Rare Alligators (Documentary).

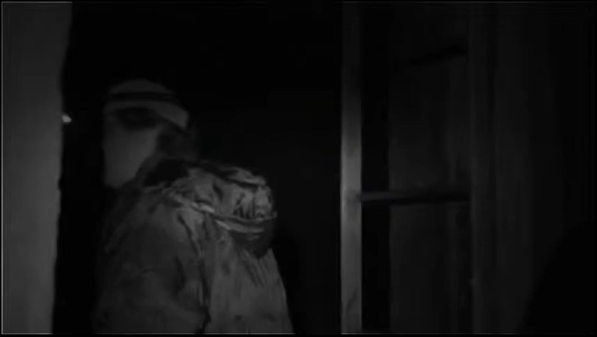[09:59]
tonight is to set up the monitoring equipment so
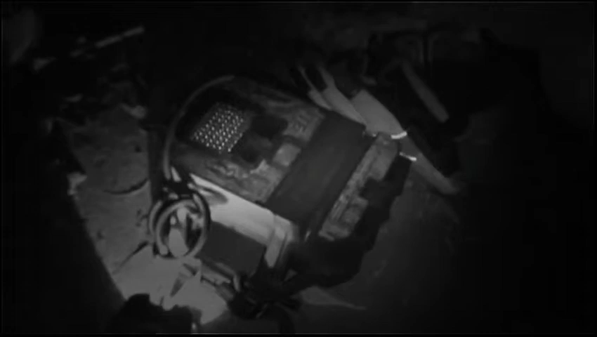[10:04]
what we're gonna do here is set up this
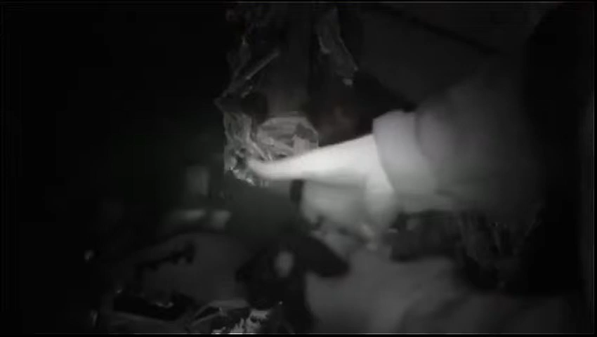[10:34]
the team also installs an infrared motion
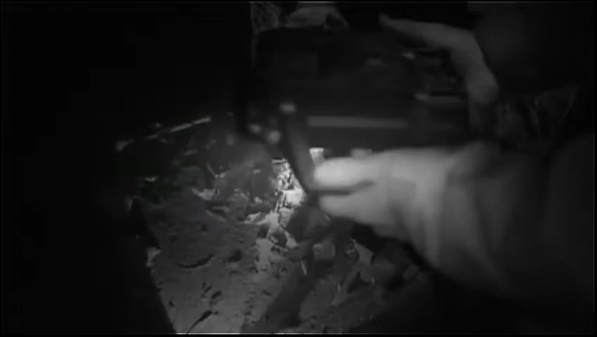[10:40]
activated camera to capture any activity
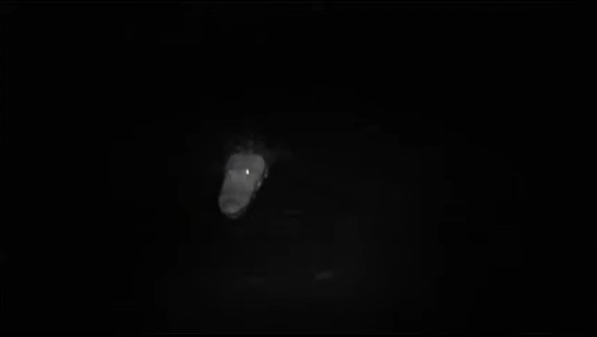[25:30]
as they get older and of course with the lights out like this I suspect this animal is
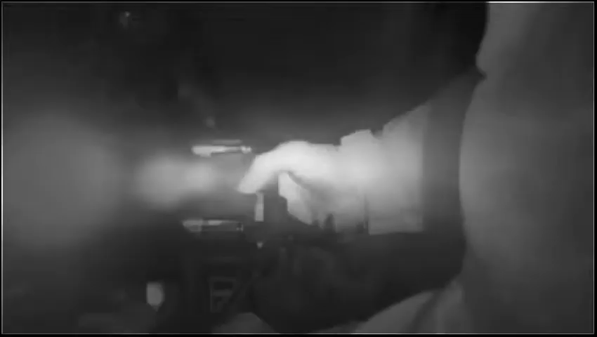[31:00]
Crisco and his crew the motion activated infrared camera will photograph it